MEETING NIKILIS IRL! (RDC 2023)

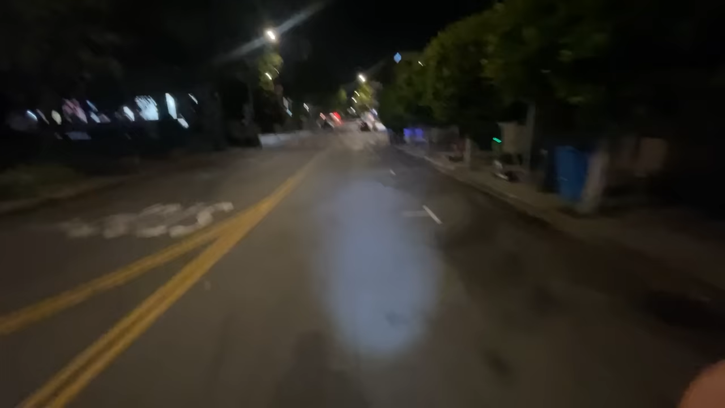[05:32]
why not end well riding scooters through san francisco this is crazy bro joven's back there